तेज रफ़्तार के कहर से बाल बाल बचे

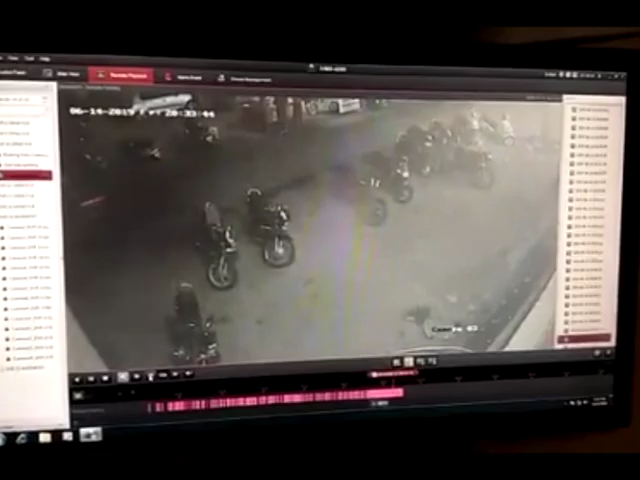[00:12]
पंचशील स्थित डी मार्ट के बाहर देर रात एक मर्सिडीज कार चालक की लापरवाही से कई लोगों की जान पर बनाई।
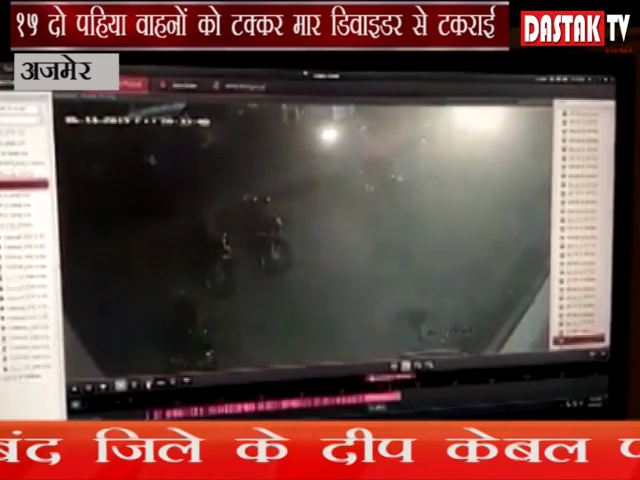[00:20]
काले रंग की मर्सिडीज तेज रफ्तार से आई और पार्किंग में खड़े दोपहिया वाहनों को टक्कर मारते हुए डिवाइडर पर दूसरी ओर खड़े वाहनों से टकरा गई।